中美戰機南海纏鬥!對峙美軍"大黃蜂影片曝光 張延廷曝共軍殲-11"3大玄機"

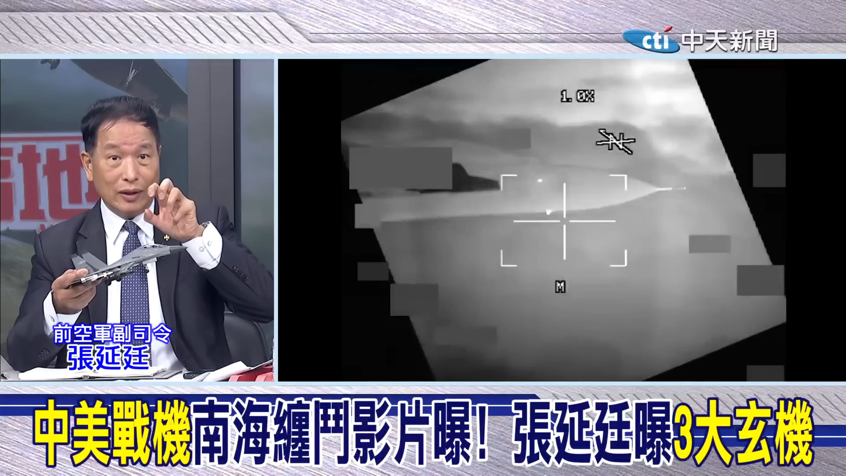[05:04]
画面看得很清楚一拉近的时候你注意看它一拉近的时候就开始丢这个是晚上这是另外一个影片那另外一个影片这个时候它没有丢火焰弹这个时候丢火焰弹你看到没有这个时候对这个就是讲